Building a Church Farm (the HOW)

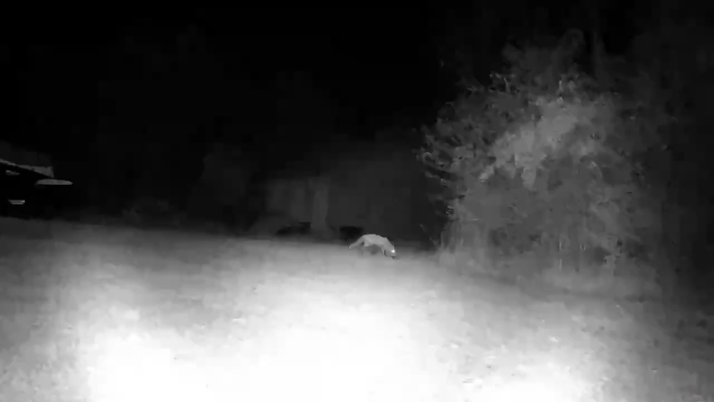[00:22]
I showed you this video of something we captured on our trail cam where the garden is going to be. I thought this was too big to be a fox. But in talking to local disc golfers who use our course, and talking to local neighbors, and talking to people in the church who know more about animals, we decided that this was actually a very large red fox, which is pretty exciting.
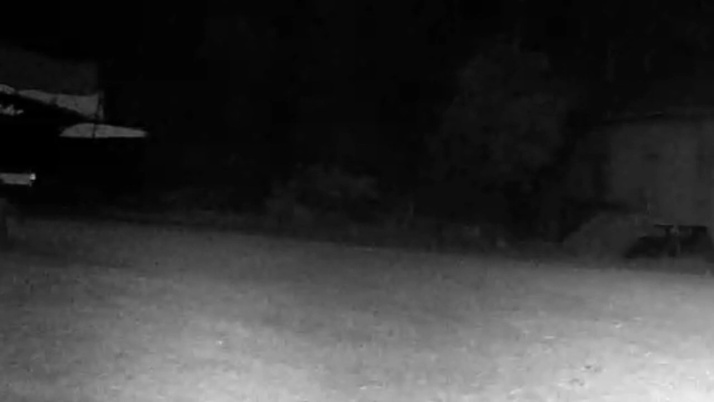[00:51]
And so here he is again. That to me is a red fox just sort of trying to get out of the way of his camera as much as he can. That's really exciting. So we're still looking for names.